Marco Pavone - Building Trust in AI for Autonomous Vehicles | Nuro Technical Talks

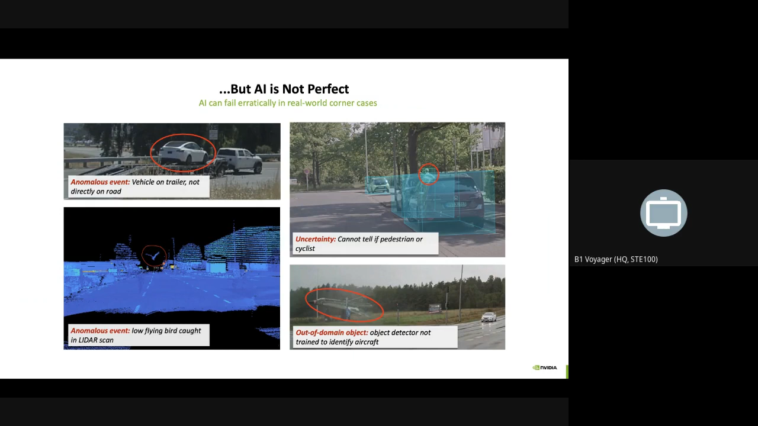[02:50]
For example, in the picture on the top right, it might be unclear whether the person on the right is a pedestrian or a cyclist. Or simply, they might get confused by out-of-the-domain objects. Like, for example, in the figure on the bottom right, there is an aircraft, which, by the way, caused a ghost break for one of the Tesla vehicles. Obviously, an aircraft typically is not something that you will see on the road. So, this makes it challenging to design AI-based autonomy stats that are high-performance and,